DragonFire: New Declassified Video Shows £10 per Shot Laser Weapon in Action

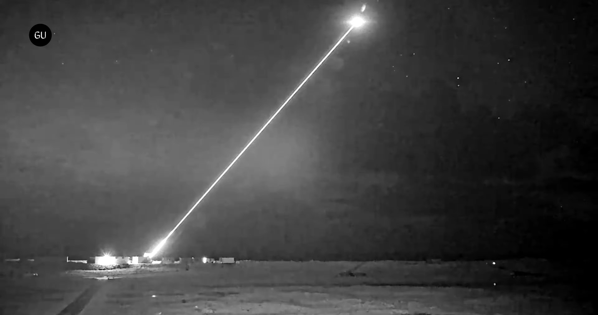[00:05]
In a newly declassified video, the UK's 100 million pounds Dragonfire laser weapon can be seen going through its paces as it blasted test bench and field targets, including drones and mortar rounds.